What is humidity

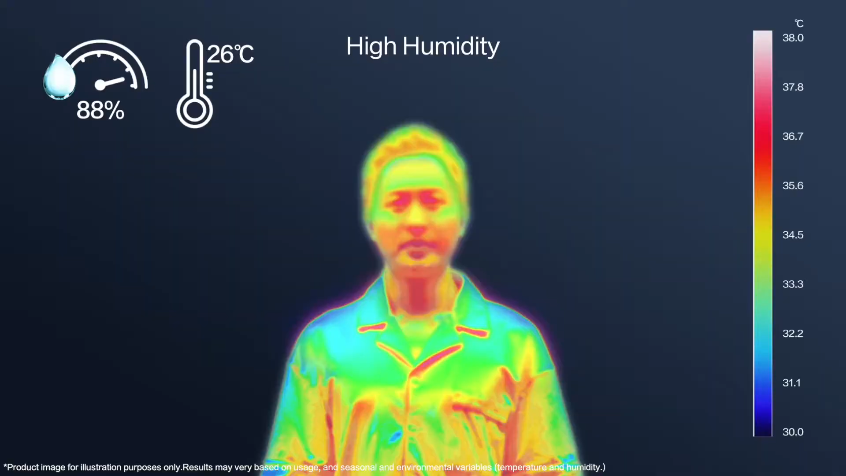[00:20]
When the humidity is as high as 88%, the perceived temperature rises and you feel hot.
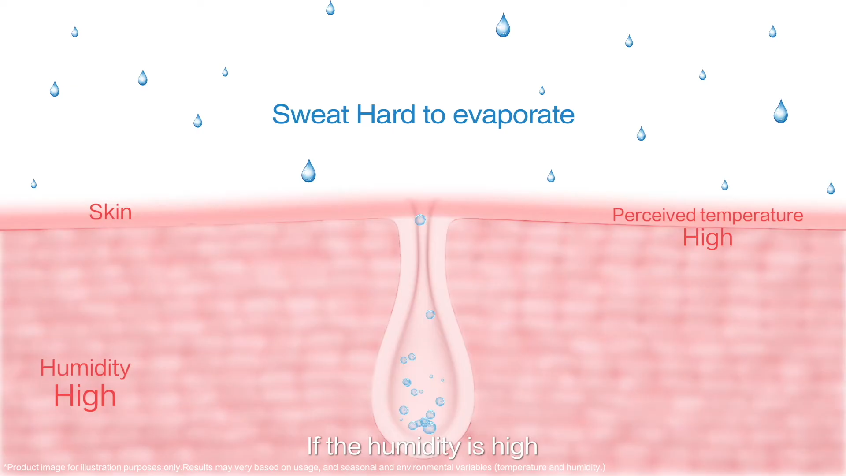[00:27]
If the humidity is high, the moisture in the air increases.
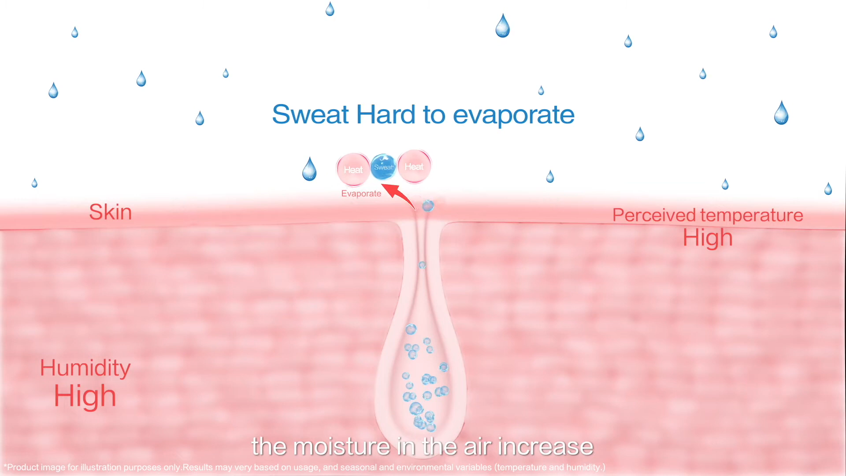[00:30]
The sweat on the skin will not evaporate, nor will the body temperature be well regulated. On the contrary, even if the temperature is the same,
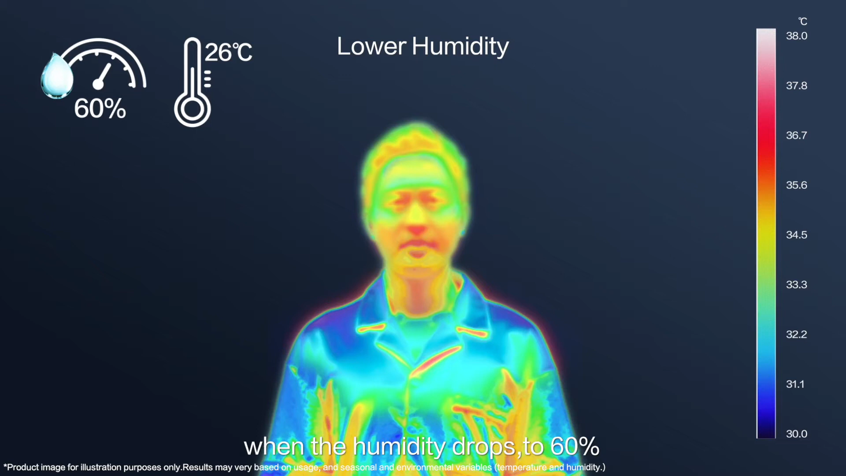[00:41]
when the humidity drops to 60%, the sensible temperature will drop. If the humidity is low, water is released from the body surface into the air and the sweat takes away heat when it evaporates,
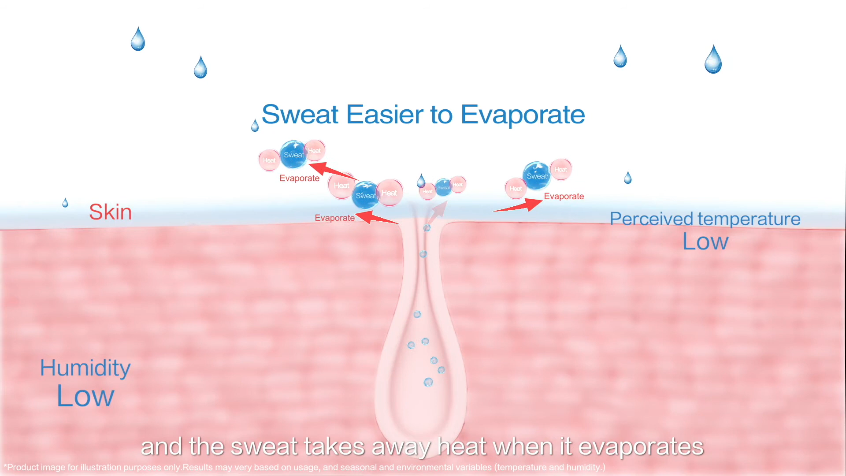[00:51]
making it easier to regulate the body temperature. As mentioned above, at the same temperature, the perceived temperature will change as the humidity changes.
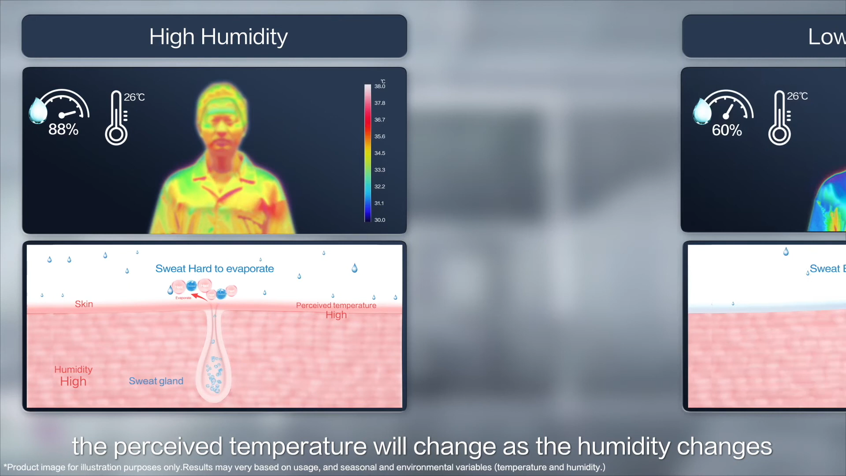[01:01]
When the humidity is high, you will feel hot, and when it is low, you will feel cool.